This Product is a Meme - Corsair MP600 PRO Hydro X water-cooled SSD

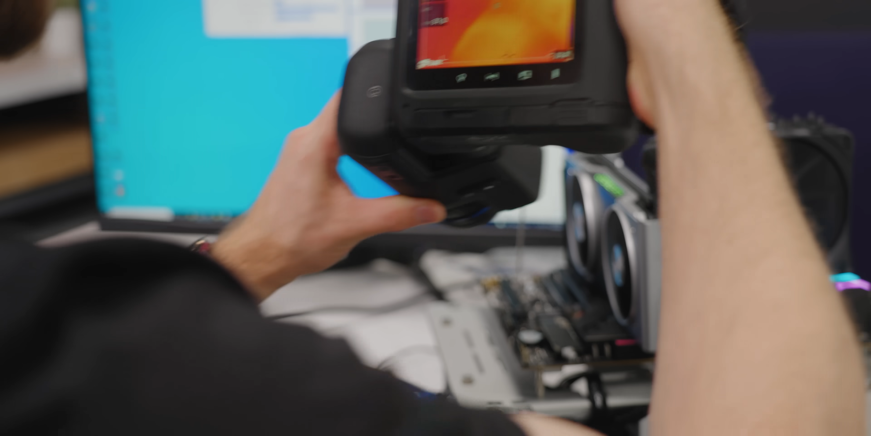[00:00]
holy smokes that's hot this thing's running at 105 degrees that can't be right